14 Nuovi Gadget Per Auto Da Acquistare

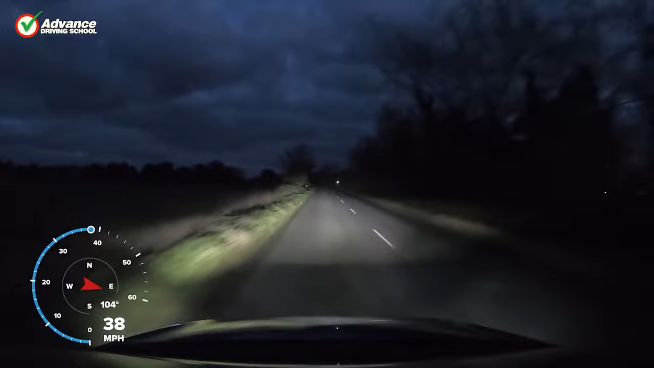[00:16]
you have the high beam but sometimes you just don't feel like it reaches ahead far enough to give you peace of mind Lenmodo
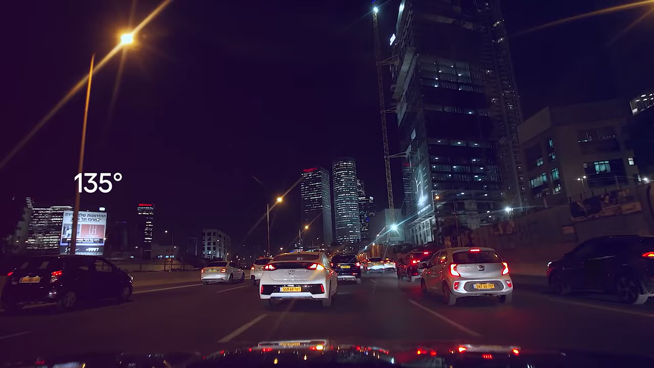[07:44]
resolution is excellent at 1080p with 135 degree capture angle power button